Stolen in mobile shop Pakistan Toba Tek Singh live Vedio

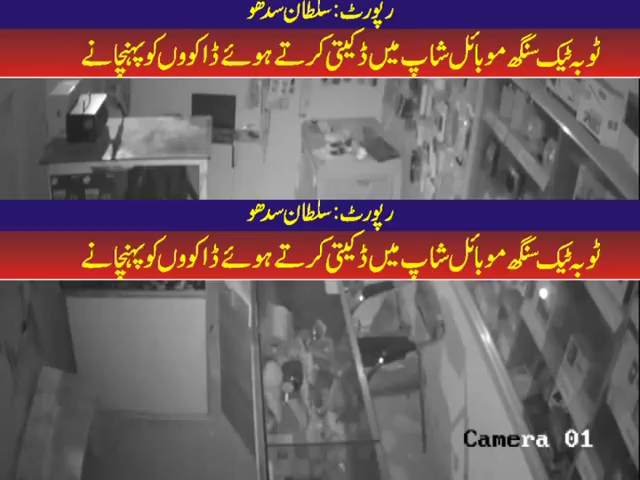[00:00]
یہ توبہ ٹیکسنگ کا نواحی علاقہ گوجرا ہے، جہاں پہ دو نامعلوم ڈاکو جو ہے ایک دکان میں گھس گئے ہیں، اور موبائل شاپ میں دونوں ڈاکو جو ہیں بہت ہوشیاری اور تیزی سے سارا سامان جو ہیں وہ لوٹنے کی کوشش کر رہے ہیں۔ آپ دیکھ رہے ہیں فوٹیج میں کہ ڈاکو جو ہیں انہوں نے اپنے منہ میں ٹارچ پکڑی ہوئی ہے، اور دونوں ڈاکو جو ہیں وہ شلفوں سے موبائل اتار کے پہلے کاؤنٹر پہ رکھیں گے، اس کے بعد بہت ہی ہوشیاری اور تیزی